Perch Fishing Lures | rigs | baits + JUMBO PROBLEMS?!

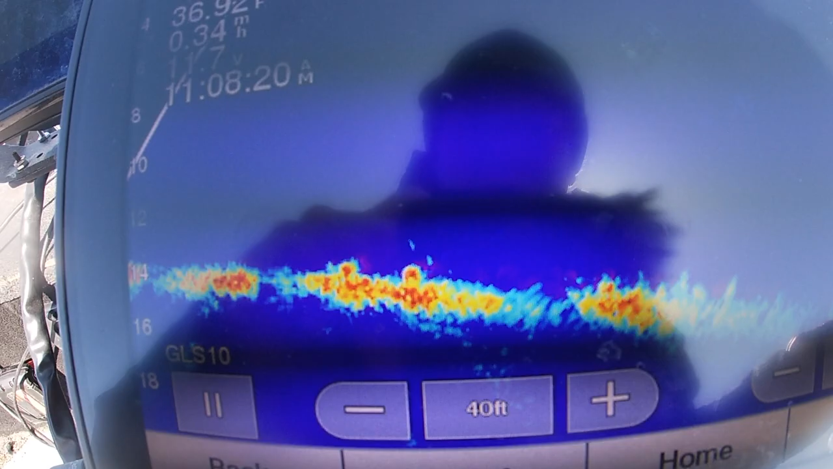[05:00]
you can see them here it's sick it's sick so sick a little burphy that what it is yeah a little burphy you got one oh
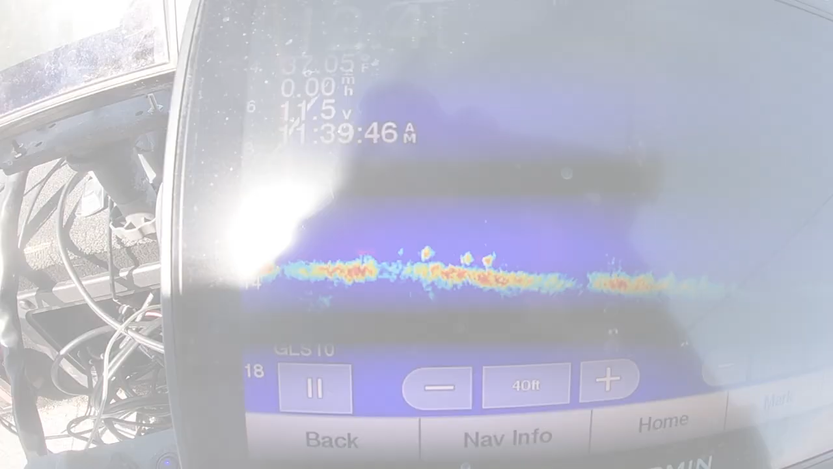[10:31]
blob i like these like isolated blobs over there we have like a whole bunch of little dots it was all flaps
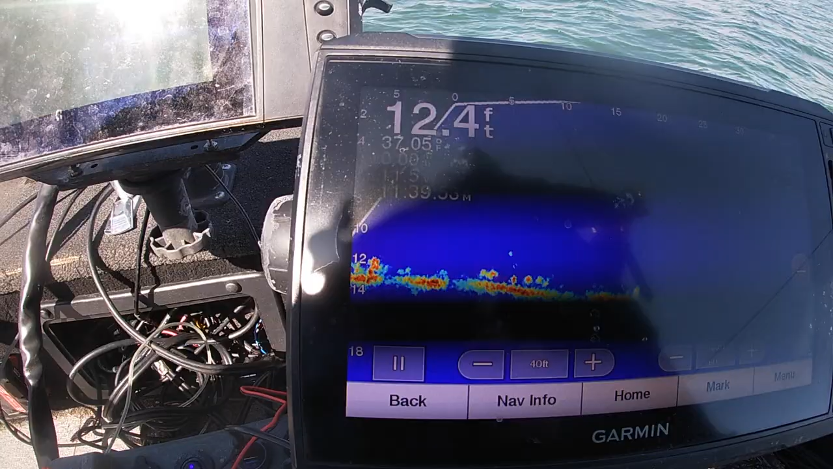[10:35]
On screen: depth 12.4 ft
these are the right ones look at them come in oh man straight